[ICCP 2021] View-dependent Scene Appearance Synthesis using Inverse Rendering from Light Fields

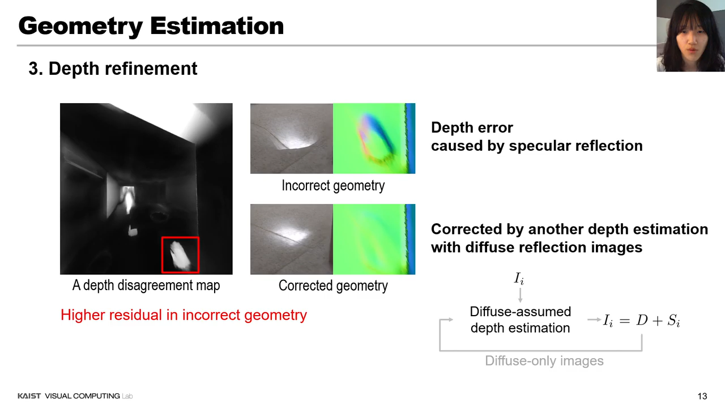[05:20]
Those are filled by another depth estimation on diffuse-only images. Although the initial depth map is based on diffuse assumption, depth error by specular reflection is gradually relaxed by our iterative approach.
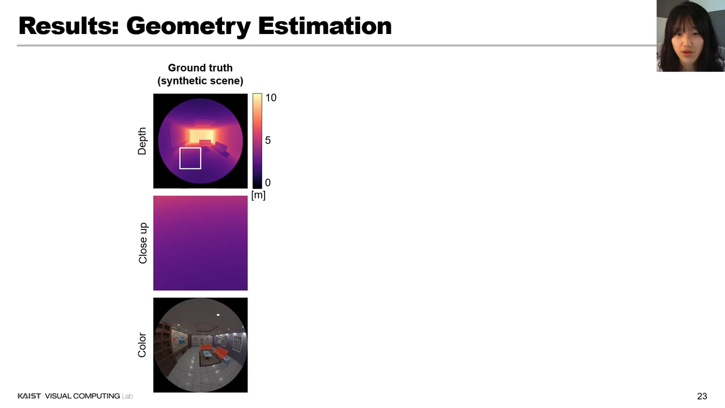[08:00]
We solved this using ADAM optimizer over 500 iterations. Now, we demonstrate our result of geometry estimation. We quantitatively compare the geometry accuracy using synthetic scene.
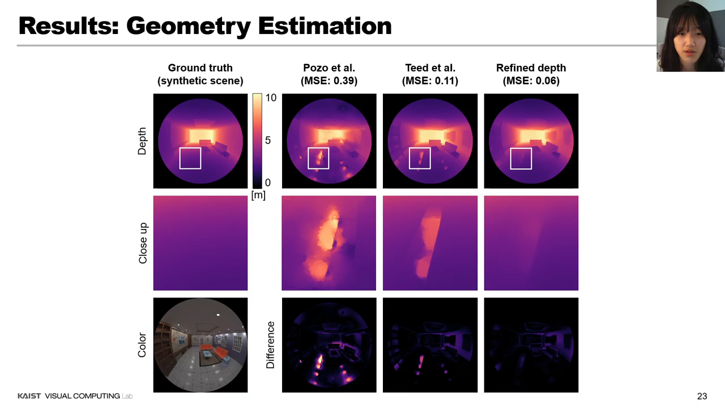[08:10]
Where Pozo Adal and Tid Adal present higher depth errors in specular region, our shows more accurate depth results. This is result from real scene. Our method shows plausible depth values on diffuse surfaces. However, Pozo Adal presents artifacts on specular reflection,
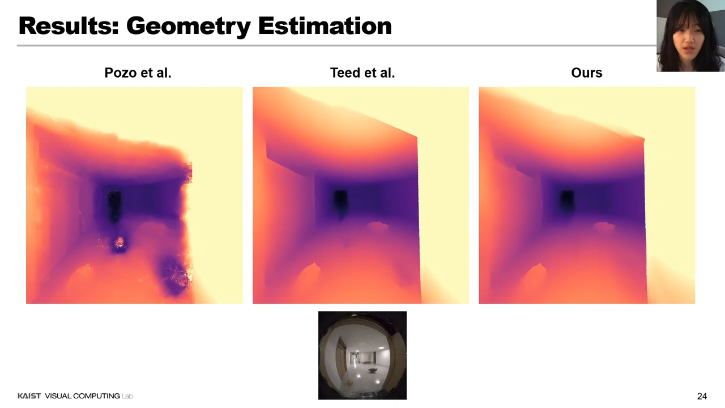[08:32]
where the photometric consistency assumption breakdown. Tid Adal shows inaccurate depth estimation on the specular reflection on the floor.
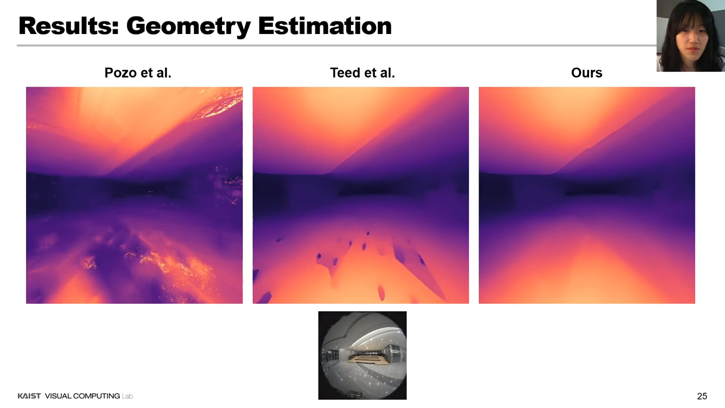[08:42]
And our method demonstrates smooth depth refinement on that region. Now, we demonstrate another result from a scene with a strong specular reflection.
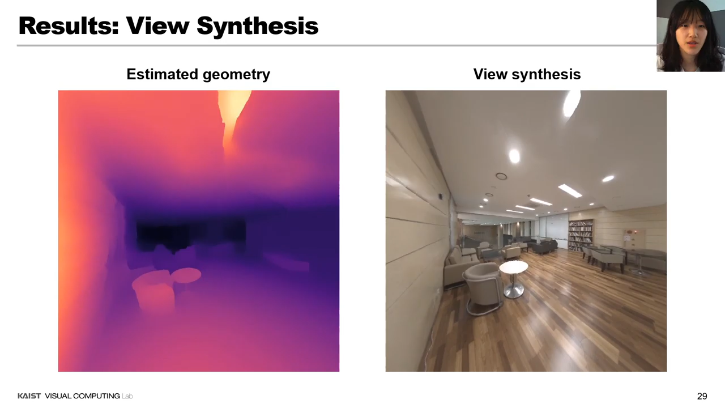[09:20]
our algorithm synthesizes reflection close to the ground truth, even at unseen viewpoints.